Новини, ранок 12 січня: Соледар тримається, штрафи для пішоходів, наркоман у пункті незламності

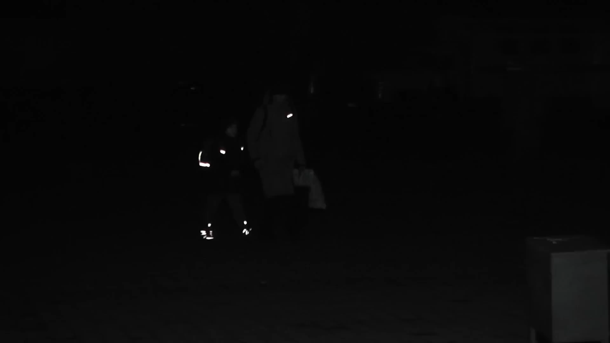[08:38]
А якщо увімкнене світло дальних фар, то й взагалі за 400.